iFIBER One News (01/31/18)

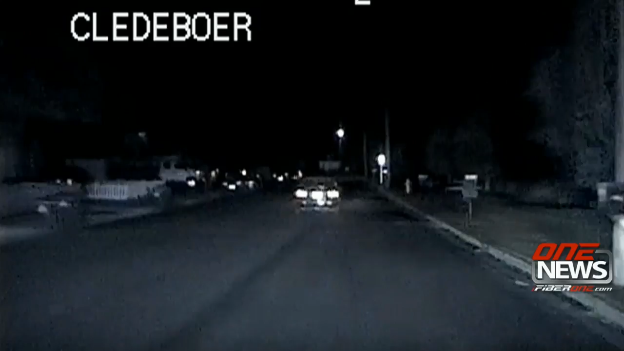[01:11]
James then sped up, leading to a pursuit along neighborhood roads and onto West Broadway Avenue. James eventually turned back toward Peninsula Drive before reaching the dead end at the entrance to the BMX track next to the Larson Recreation Center.